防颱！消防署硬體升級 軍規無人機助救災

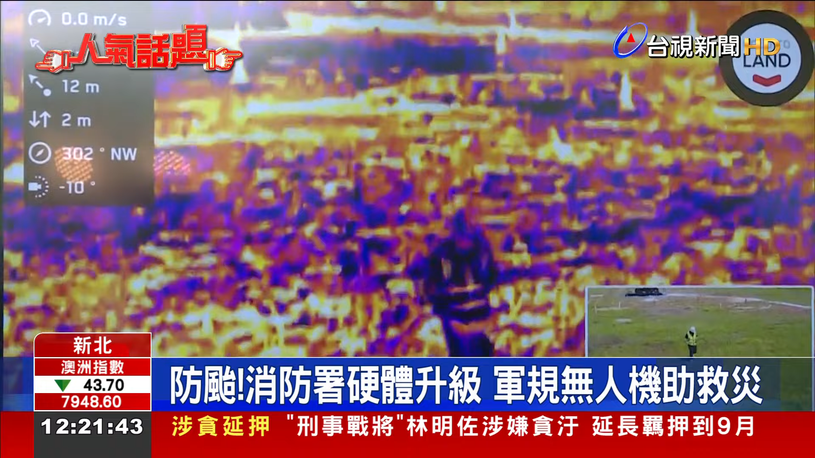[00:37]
隨意奔跑搭載全新科技的無人機依舊能透過鏡頭即時鎖定民眾位置
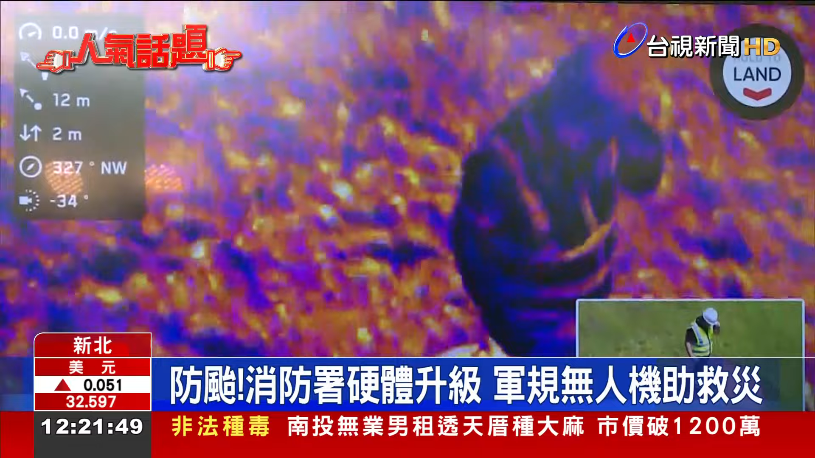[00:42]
消防署硬體迎來大升級全新投入的無人機搭載紅外線熱顯向儀還有AI辨識追蹤技術大大提升搜救品質